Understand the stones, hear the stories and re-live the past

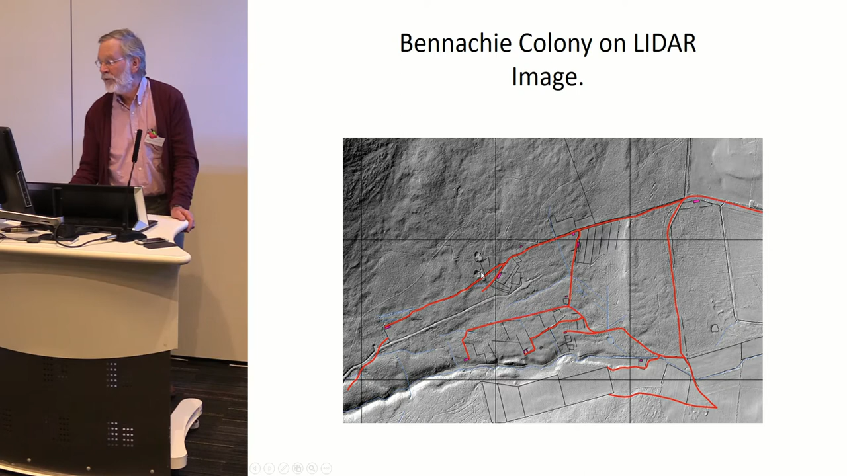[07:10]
And up here are two little quarries. I've been looking at this southern one here. And this is the map,